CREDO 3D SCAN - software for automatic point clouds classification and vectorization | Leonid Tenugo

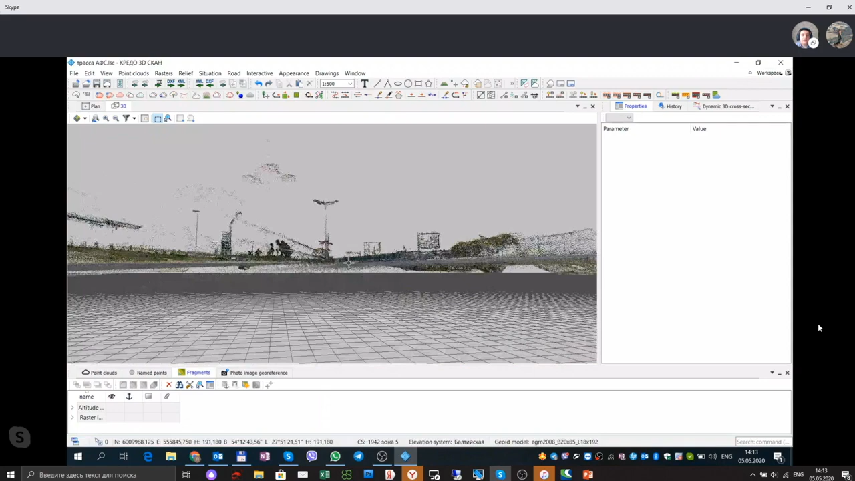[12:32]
And this one example is a road survey created by DJI Mavic 2 Pro.
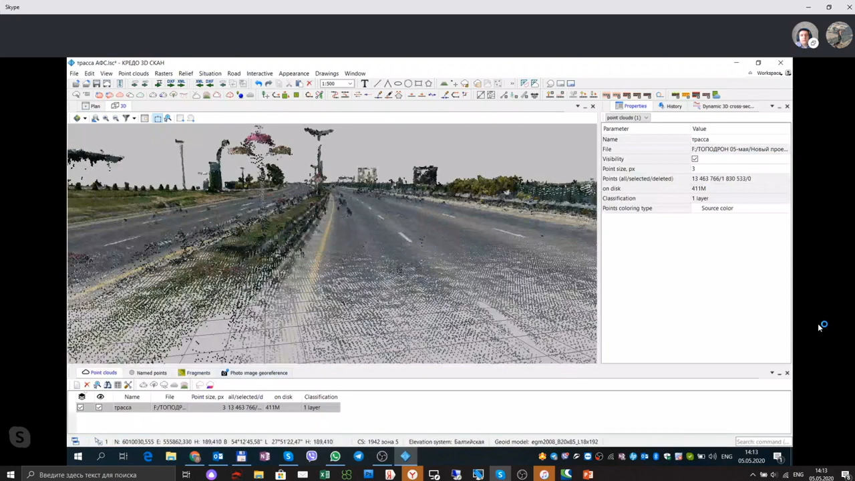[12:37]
Да, вот мы как бы видим
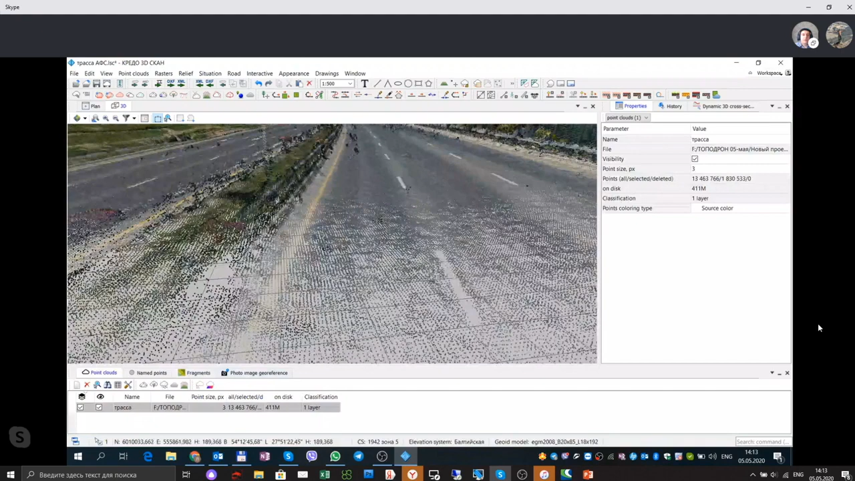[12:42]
визуализацию, видим, какие шумы присутствуют у нас на объекте.
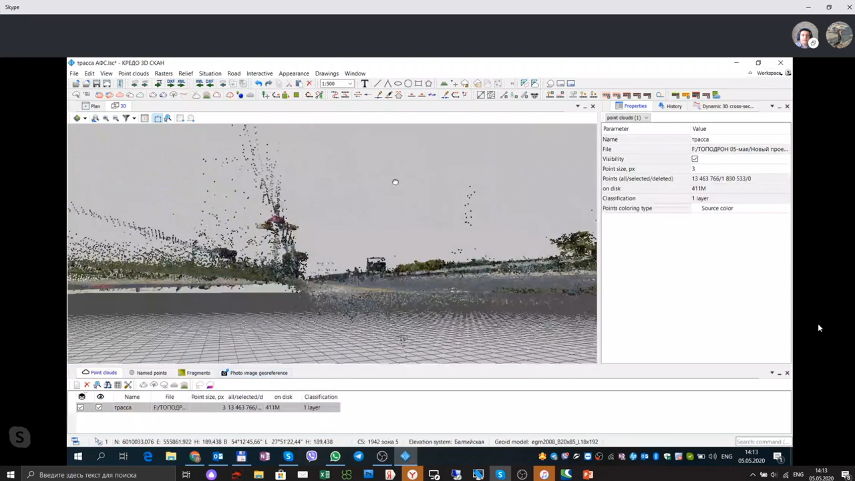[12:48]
As you can see, on the road there are some noises. It depends on the quality of the images, and there are some noises,
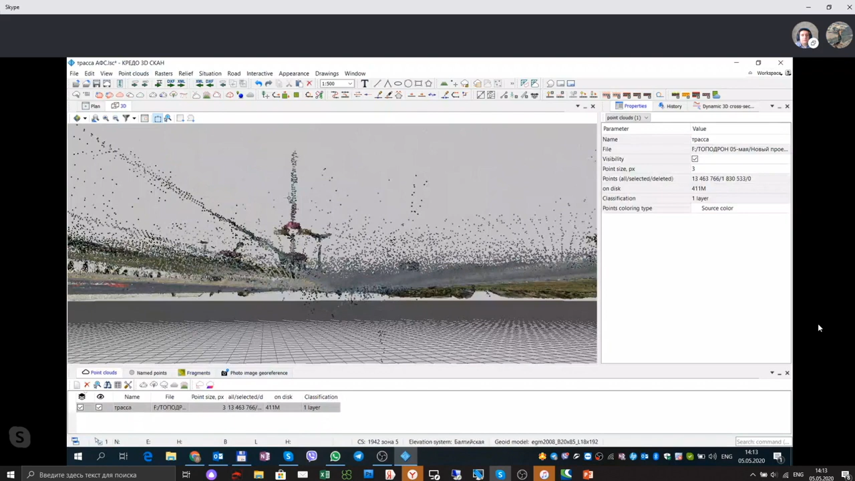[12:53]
and these noises can be removed from a point cloud with using of this software.
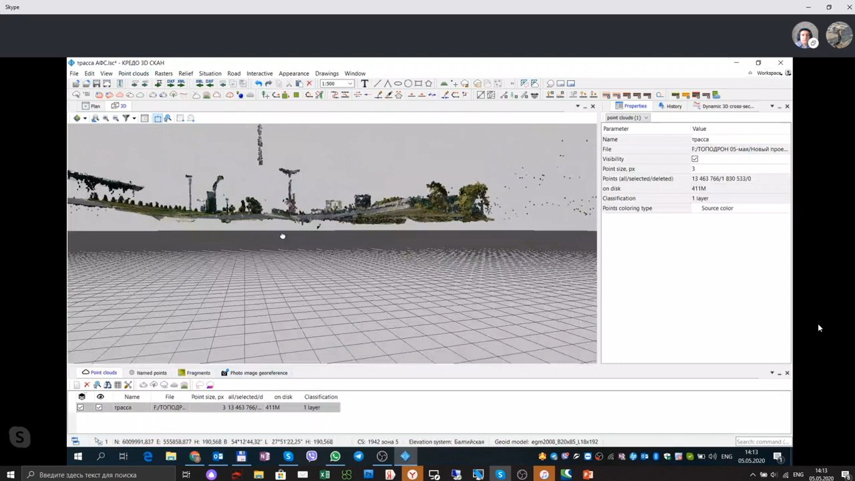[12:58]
Вот на этом объекте мы сейчас, я вам покажу, как мы в автоматическом режиме удалим шумы подрельефные. And we will show you how to remove noises from a point cloud automatically. Визуализация, что за шумы у нас были, то есть красным цветом это один объект, серым другой.
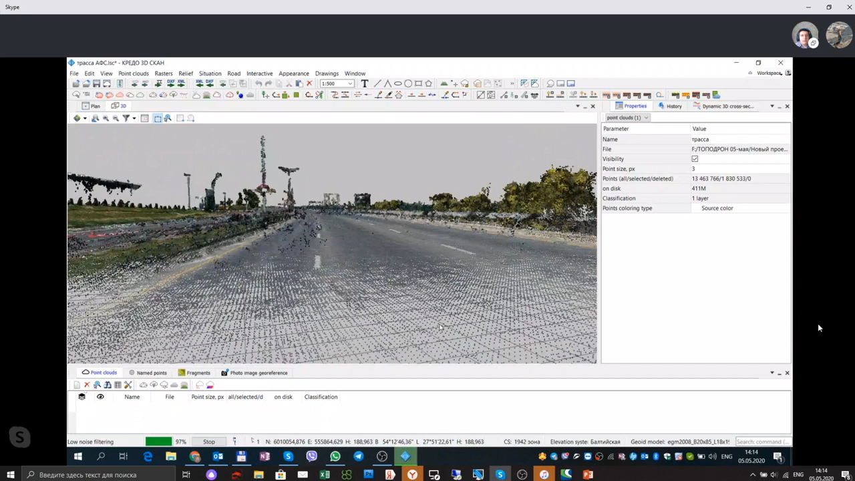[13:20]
Сейчас я включу этот седьмой слой, то есть какие были шумы, вот они у нас серым видны.
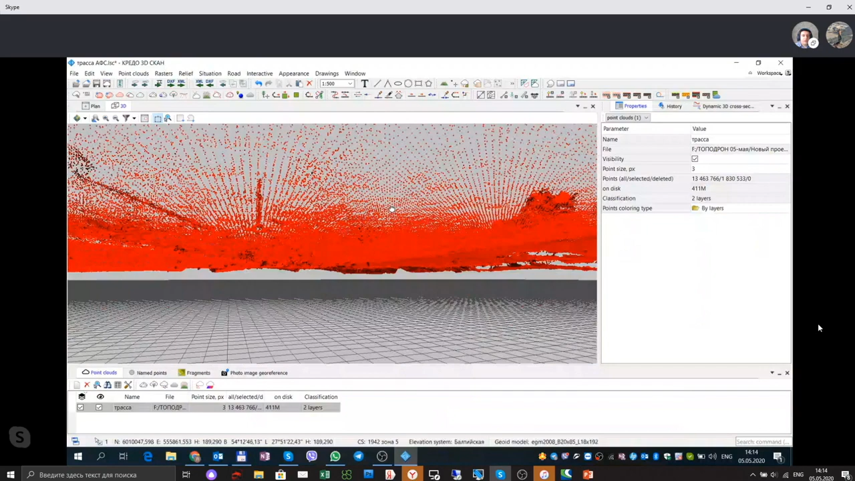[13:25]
Mm-hmm. And now on the screen we can look at noises, and
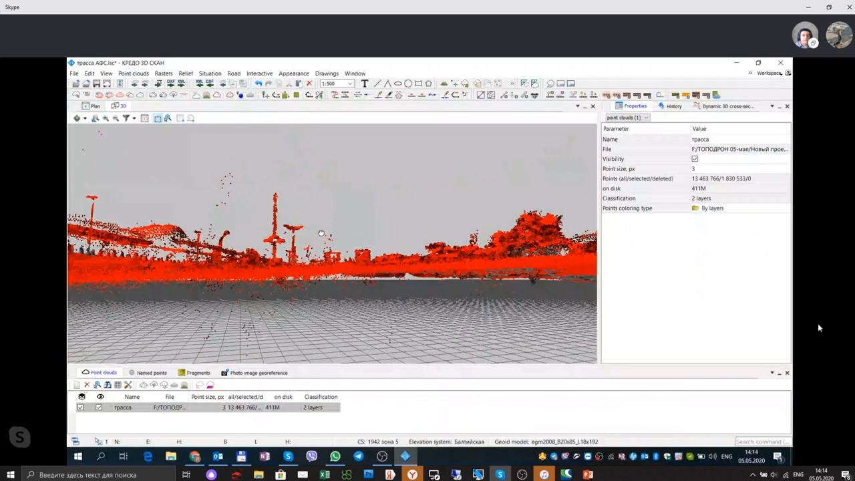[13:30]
gray points it's a noise, and red points it's a terrain.
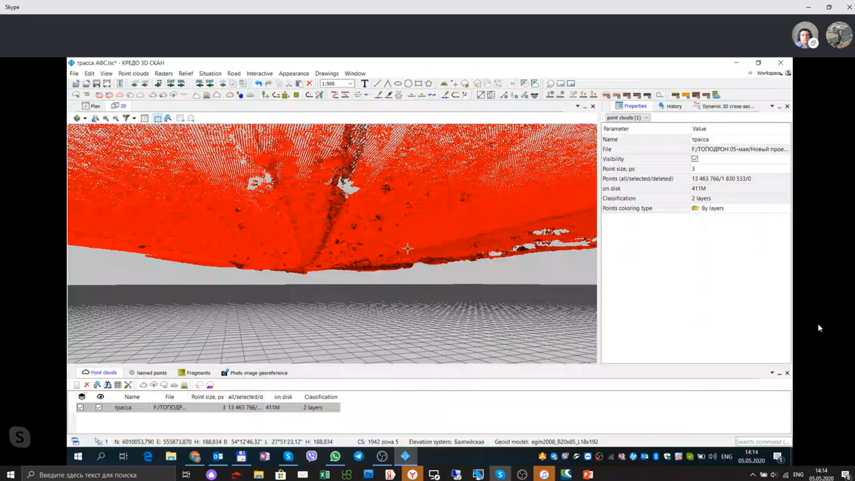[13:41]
And now we remove all gray points and we remove all noises from a point cloud. Да, плюс ко всему, следующим этапом мы удаляем точки изолированные,
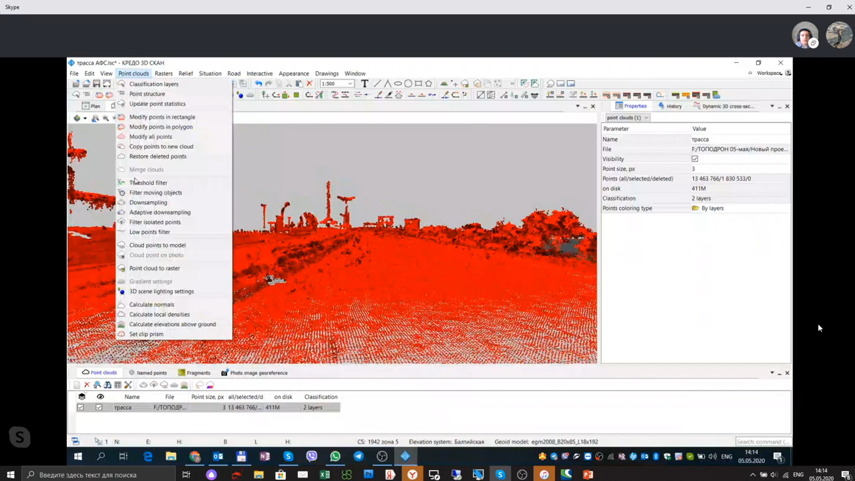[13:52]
которые ну, не относятся тоже никому ни к одному из объектов, как шум. And after that we can remove points which are far from major points of point clouds, and we classify them as noises as well. Ну и следующим уже этапом будем выделять рельеф в автоматическом and next режиме.
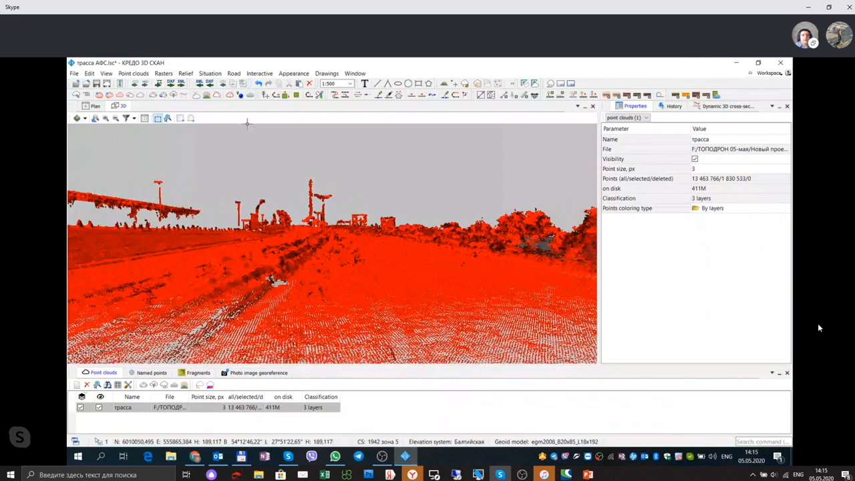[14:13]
Time, and next step is elevation generation.
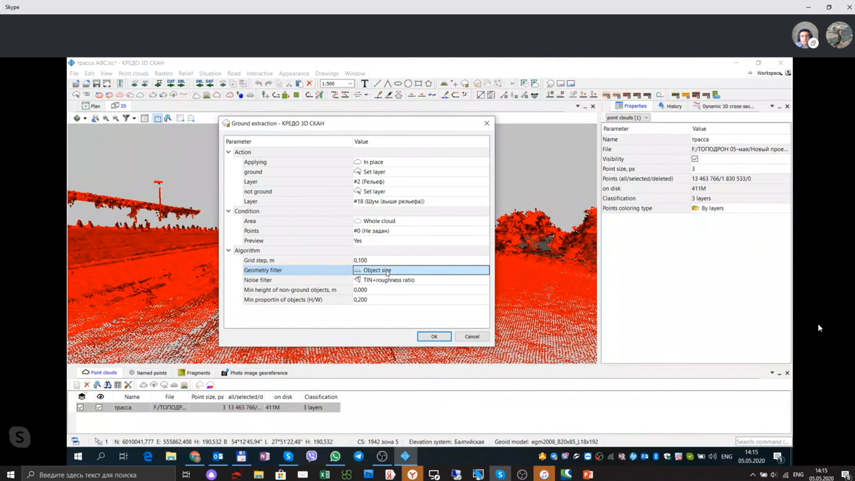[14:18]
В программе широкие возможности использования различных фильтров под определенные шумы, которые присутствуют в облаке. And there are special filters which can be applied to remove noises from a point cloud.
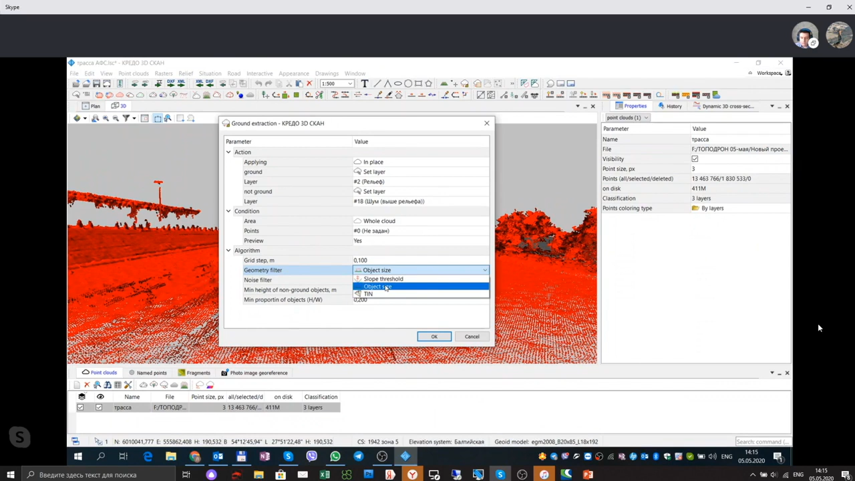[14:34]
Or yes. Mm-hmm.
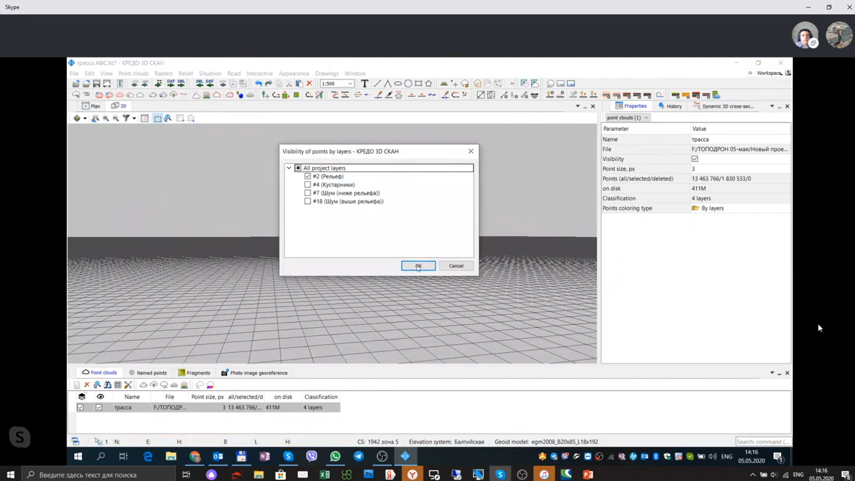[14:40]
Программа в автоматическом режиме, вот нам выделила рельеф. And now we apply one of the filter. And now you can see that software remove all noises from the point cloud.
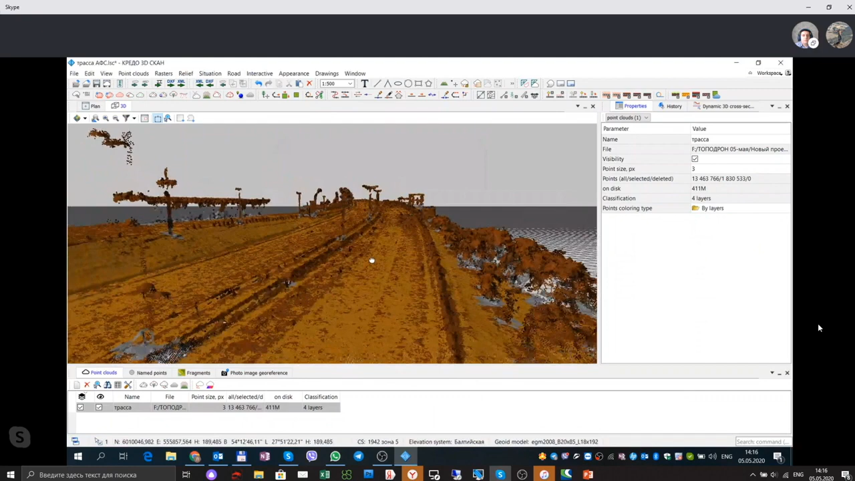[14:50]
Ну, вот визуально видим, что And we can we can see on the screen that there is no noises and there is only terrain.
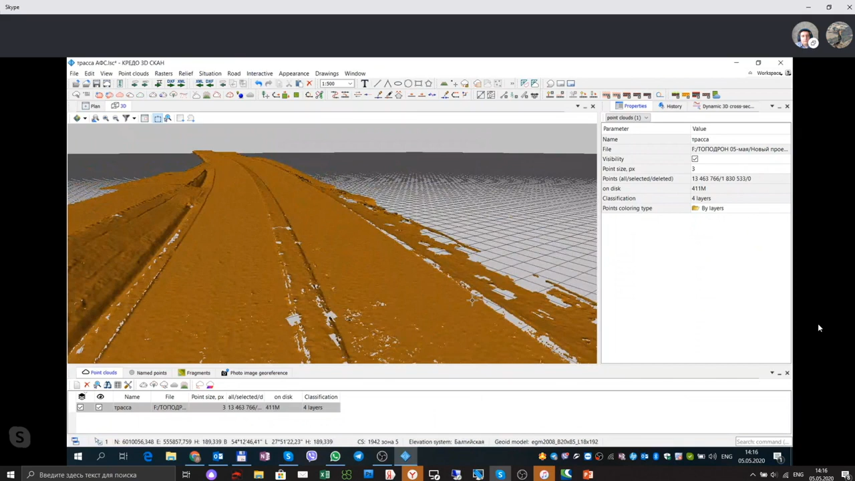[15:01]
Здесь есть возможность использования матриц высот. Ну, вот, к примеру, вот было. It is possible to generate a digital elevation model. Ну, вот это матрица высот. О, digital terrain ранее, либо в программе digital terrain model. Данную можем использовать в качестве модели рельефа, относительно которой программа и будет, точнее,
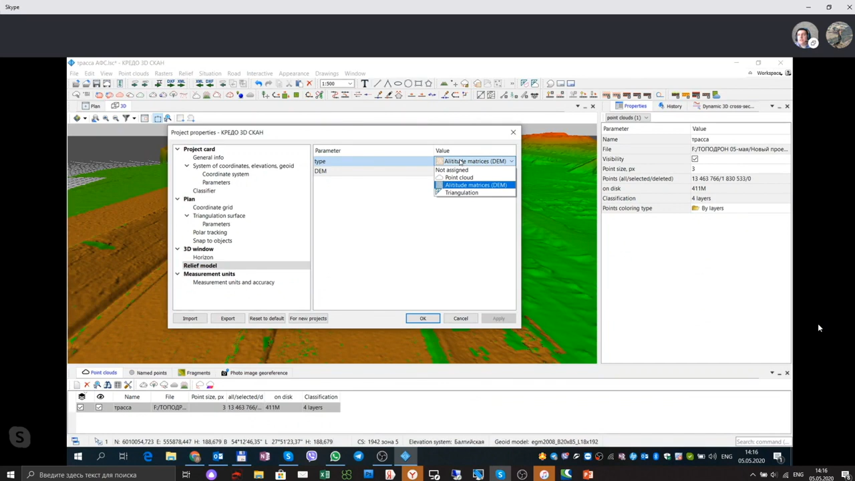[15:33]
не программа, а тематические объекты будут получать высотные отметки. And we can use digital terrain model like a basis to measure altitude of the of any points during vectorization.